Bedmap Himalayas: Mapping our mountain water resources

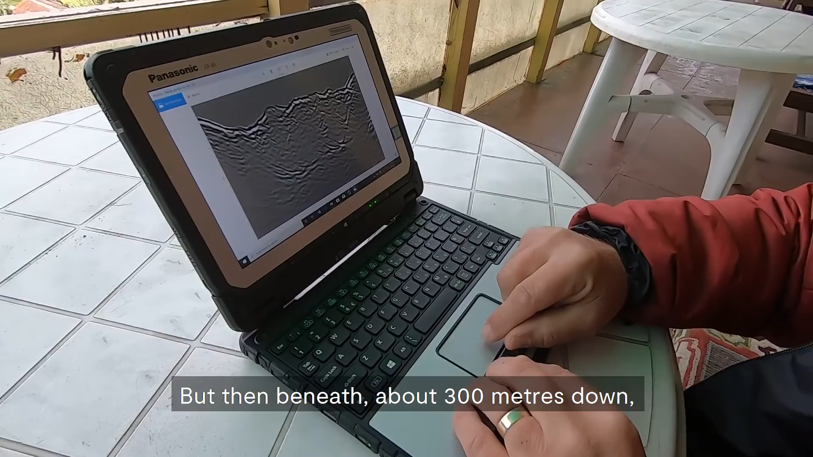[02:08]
metres down we're seeing good strong returns from the bottom of the glacier